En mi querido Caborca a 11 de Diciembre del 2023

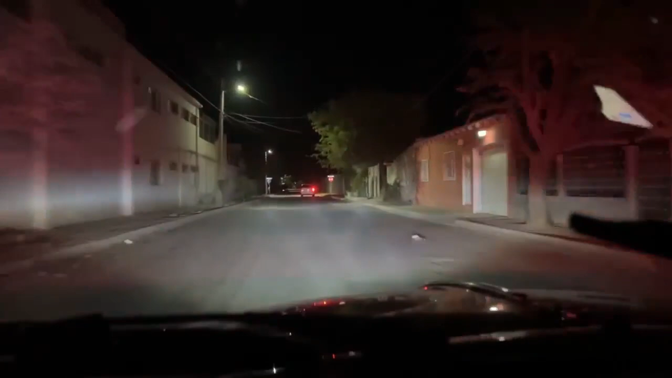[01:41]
Están informando de un choque múltiple. Y pues la neta del planeta es algo gacho. Vamos a ver para dónde le damos.
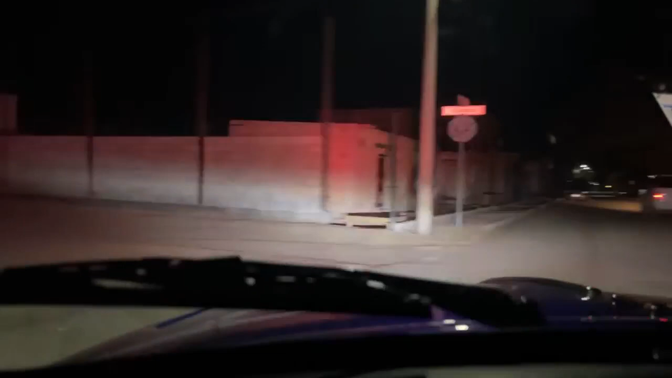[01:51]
Estamos aquí en la deportiva, en la aviación, perdón. Y acá estamos.
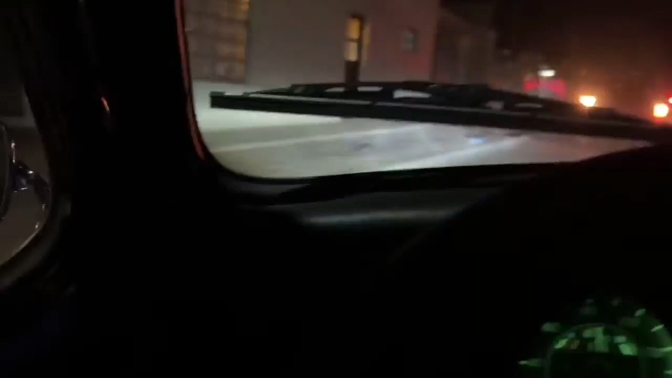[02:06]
Gaturroña, algo gacho.
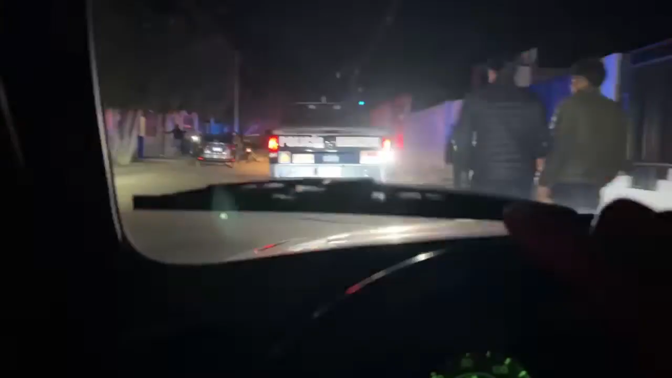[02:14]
Para el gabacho son 5 carros los que chocaron.